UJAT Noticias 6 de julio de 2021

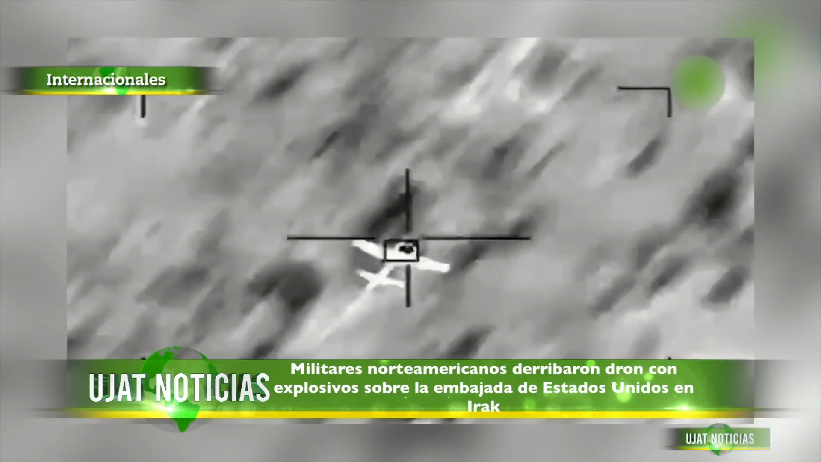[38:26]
En la noche, los sistemas de defensa estadounidenses, Serram, entraron en acción,
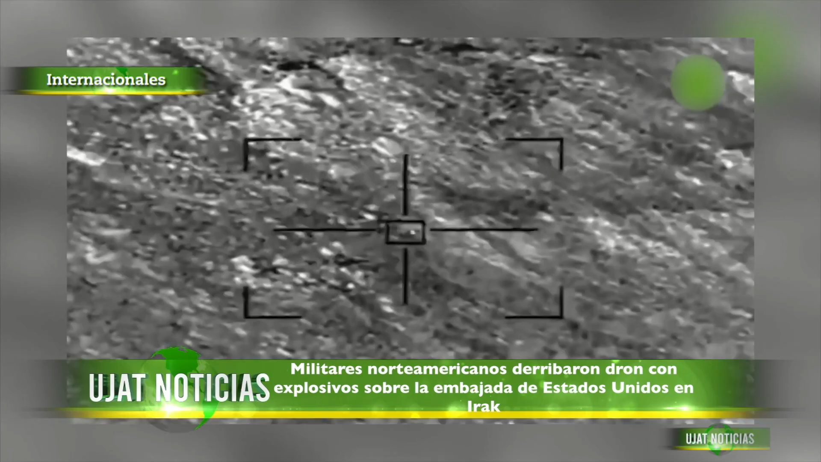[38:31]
mientras fuentes de seguridad iraquíes dijeron que interceptaron el dron, una nueva modalidad de ataque usado por grupos apoyados por Irán en Oriente Medio.
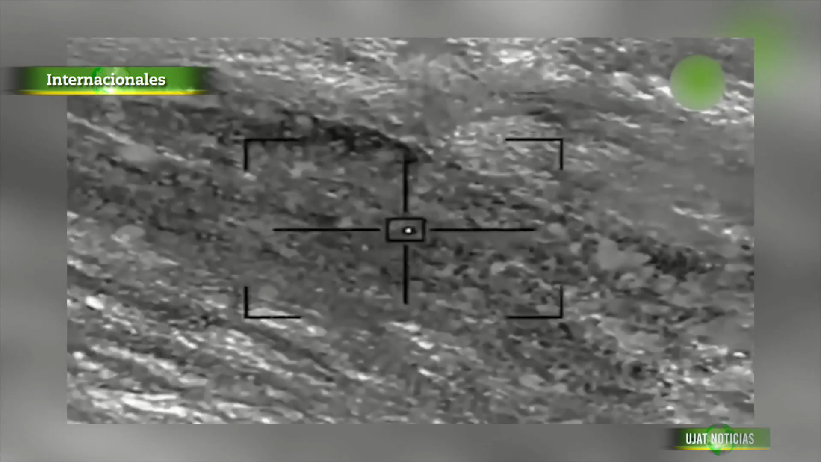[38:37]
En lo que va del año,